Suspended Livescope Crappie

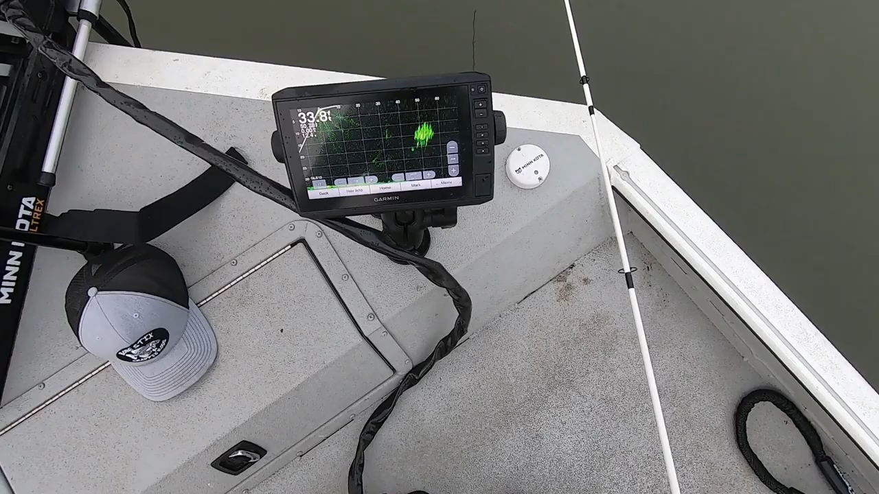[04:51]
Open water, no timber, no nothing. This is just open water fish right here. And when I see this right here, real bunched up like that, I know it's crappie. They're not moving, they're sitting still. If fish were moving really, really quick, it's not crappie unless they're spooked. Crappie only move really, really quick unless they're spooked. I mean, these fish are sitting still, real bunched up together. I mean, that school is about 12 foot thick. They're about, I don't know, 10 feet wide. I mean, this is a really big school of crappie.
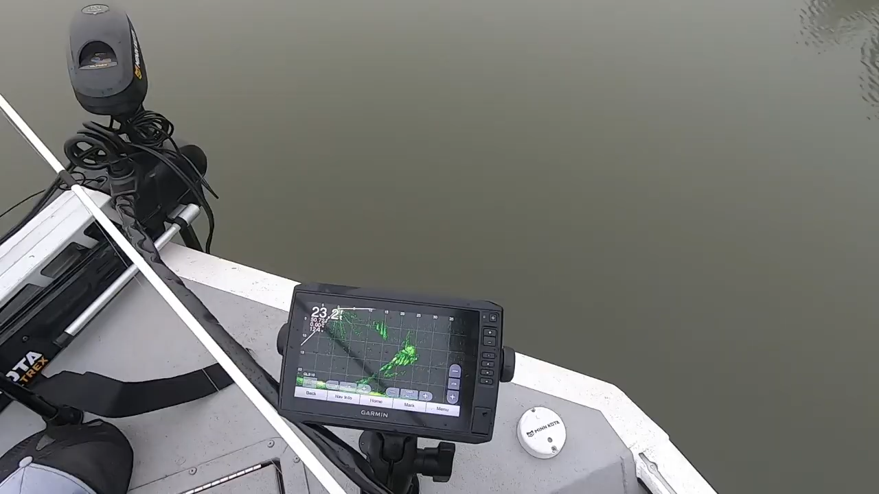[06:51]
Jig's coming in further back this time. Cut that tail off and had something waiting on him.